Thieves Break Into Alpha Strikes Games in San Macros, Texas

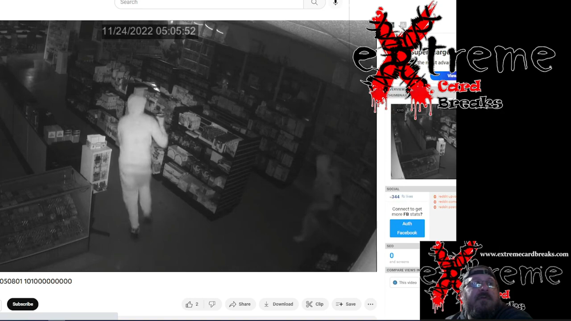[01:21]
the guys come in look at grabbing bags grabbing stuff look at that just throwing stuff into a bag now my question is with all these break-ins these guys had to have possibly been in a store before this i'm wondering if their security cameras
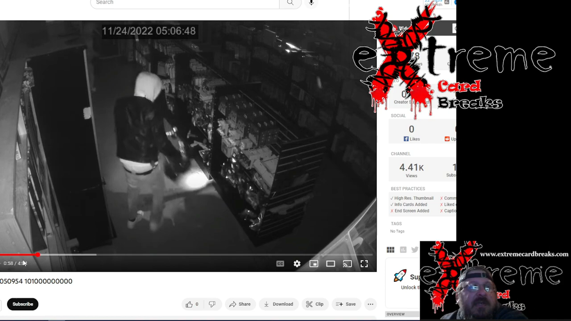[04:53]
i'll try to skip through a little bit here look at that just beating into something there what's weird is you see all this stuff like snow falling out there i don't know what that is offhand it could be debris from the ceiling coming down dust or whatever i know somebody's gonna ask if it's snowing in the store and i'm just fast warning look at this they're just pulling him what's that vending machine or something i don't know if anybody's been in this store it looks like they just could probably got the cops are coming now because he just hightailed out of there